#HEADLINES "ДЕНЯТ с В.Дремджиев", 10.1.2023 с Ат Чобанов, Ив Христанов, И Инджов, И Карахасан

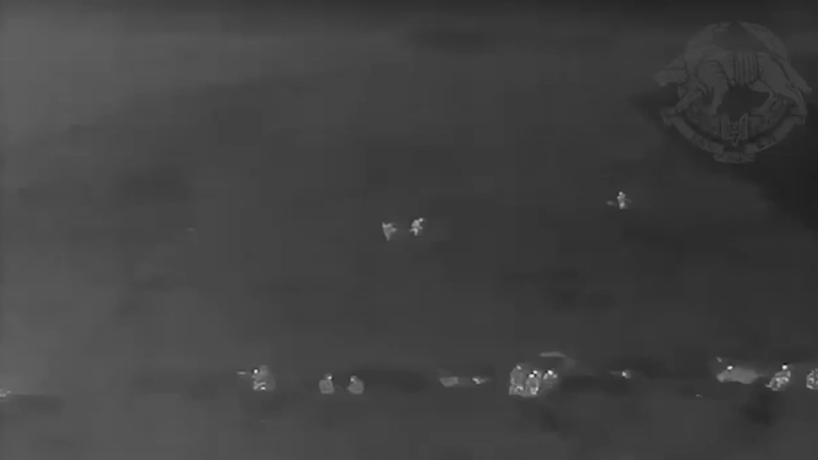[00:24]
Грачето е на 15-ти на километра от Бахмута. Това са ужасяващи нощни кадри от дрон. Според експертите, тази упоритост на агресорите и отпора на украинците се дължи на взаимните страхове и на руснаци и на украинци,